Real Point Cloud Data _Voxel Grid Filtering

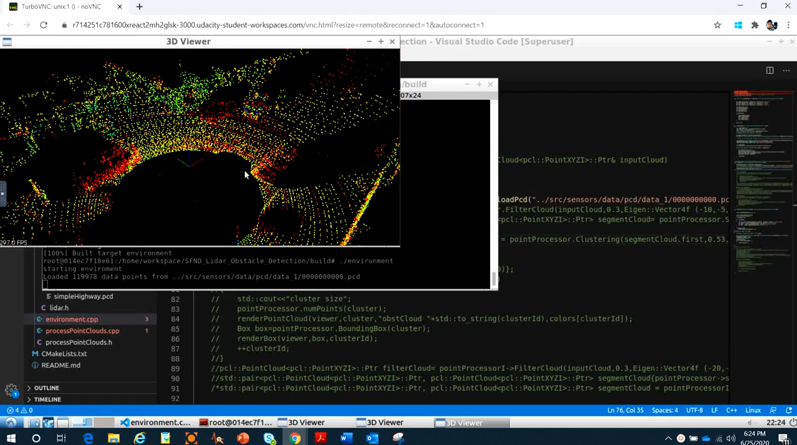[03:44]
right here is the real data points okay you can see the data points right here the
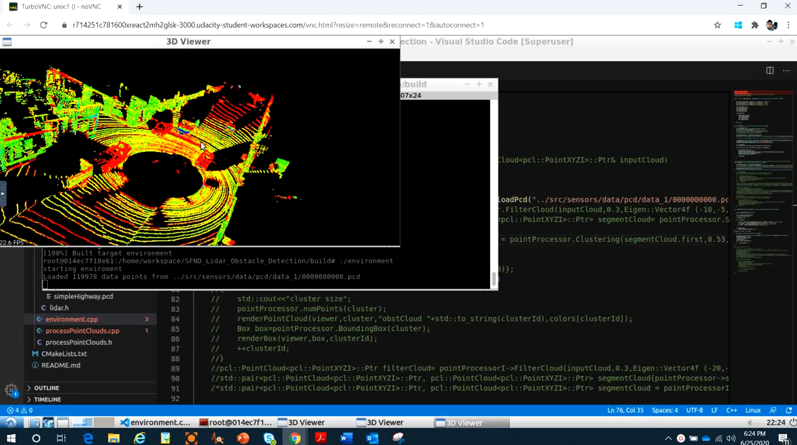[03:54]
traffic car okay
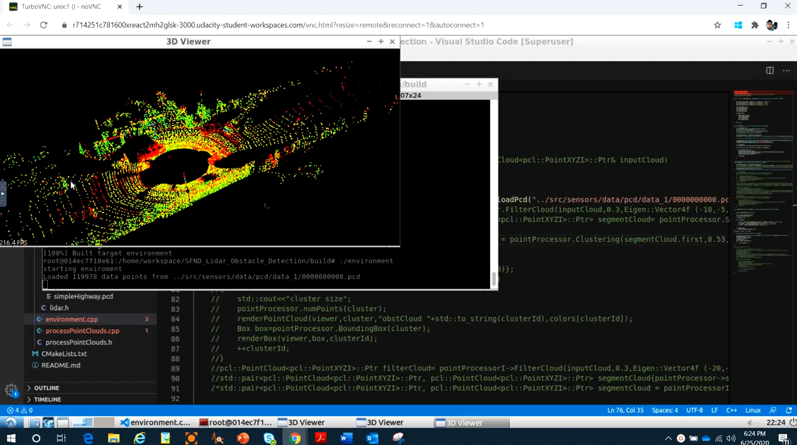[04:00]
okay they have the 119,978 data points it's a lot so how we make the down sample it means we reduce the data point
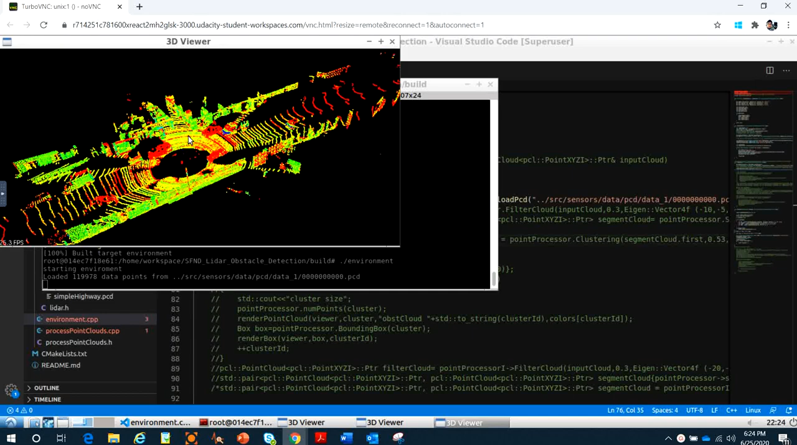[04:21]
right here we don't need something when we process the data we don't need the to mud the data right here it's method slow processing so we had to down the sample so we had to write the function filter clouds
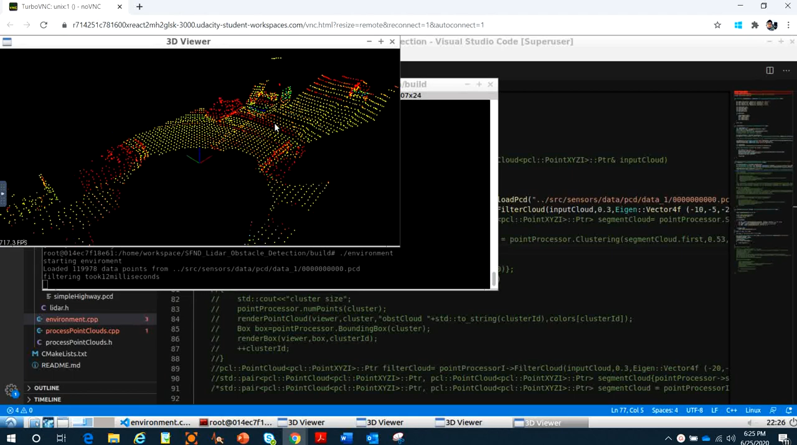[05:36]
We don't need to hold the data point.
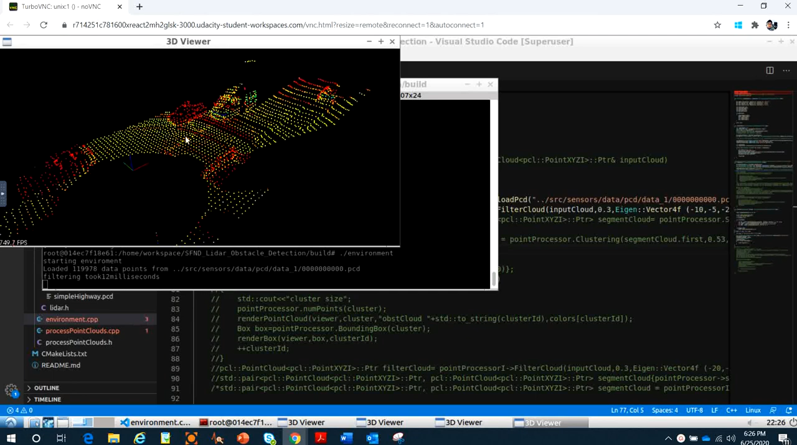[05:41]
Sometimes we just need the height and width so we know that's the object.
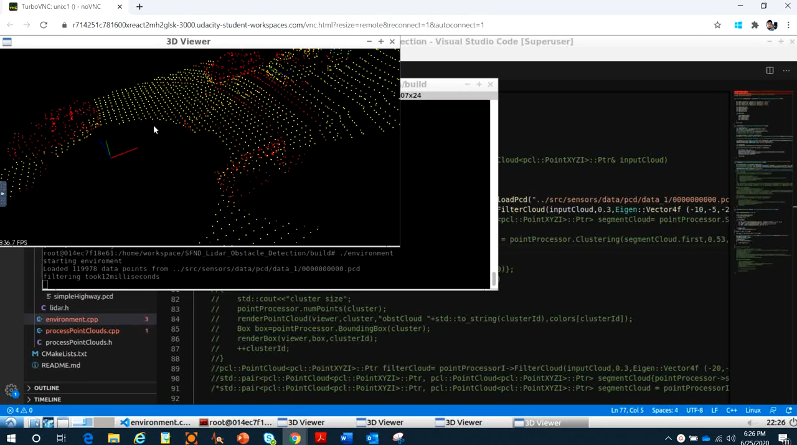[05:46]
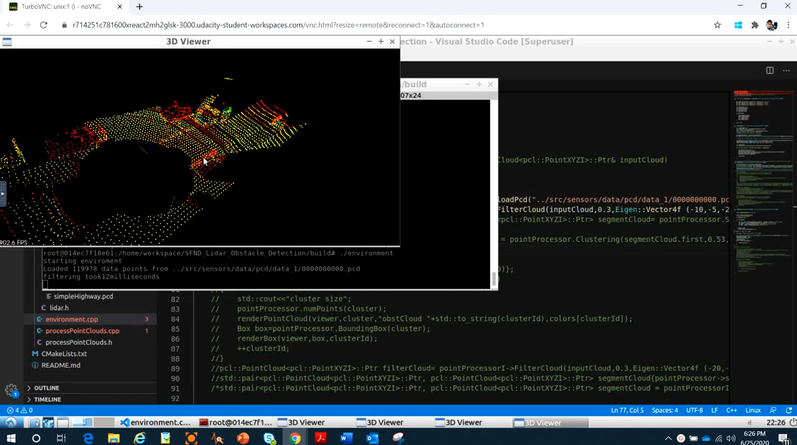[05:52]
And how this function works, you go back to this one.
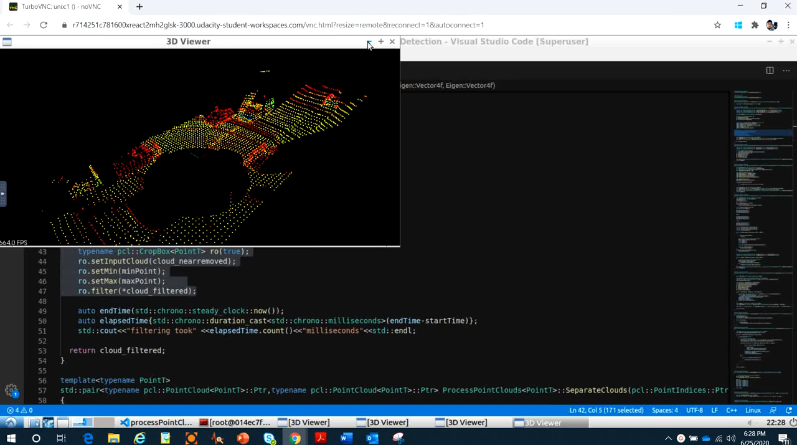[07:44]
And they return for you the filter cloud.
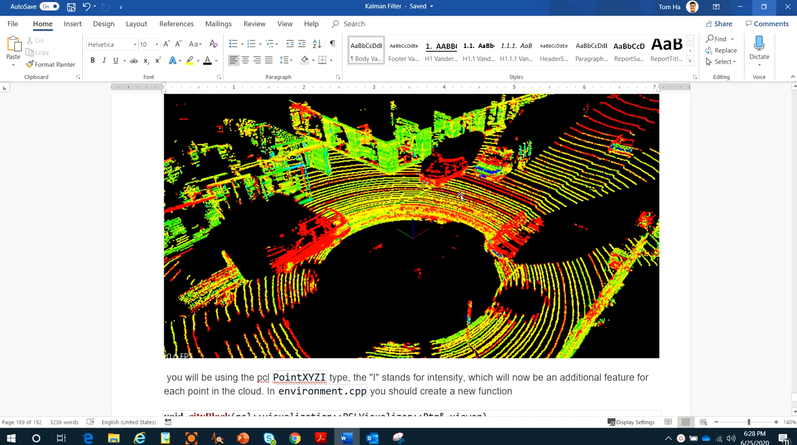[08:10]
So and to see how it looks like after that, we down sample something like this.
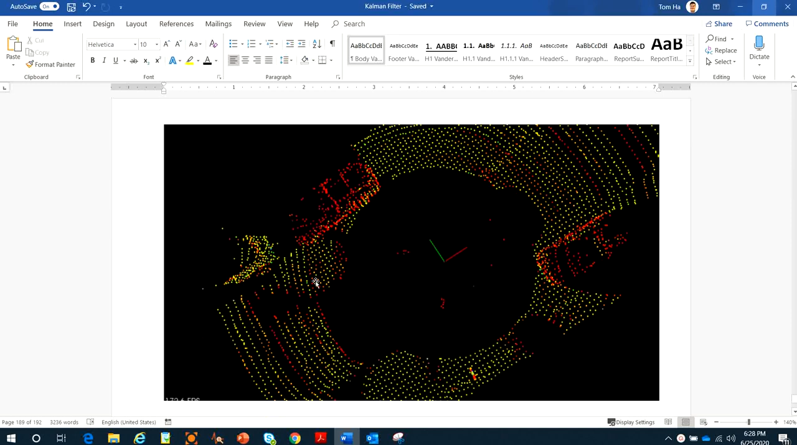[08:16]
Because we don't need the whole data point. It's too much for process, okay.
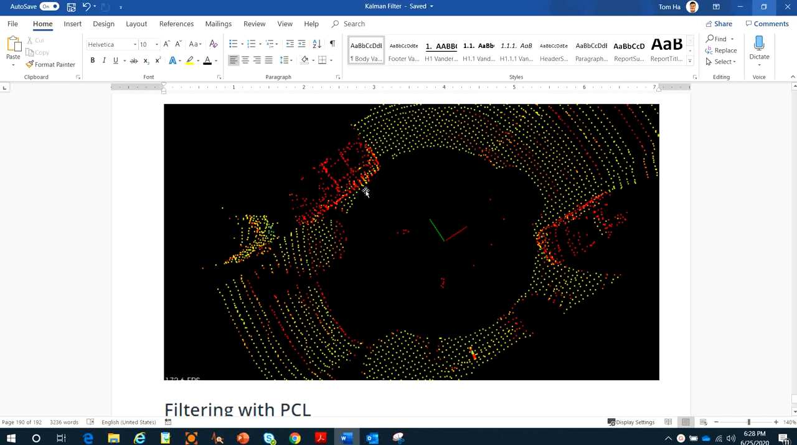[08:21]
And it makes the processor slow, okay. And we apply the process grid filtering.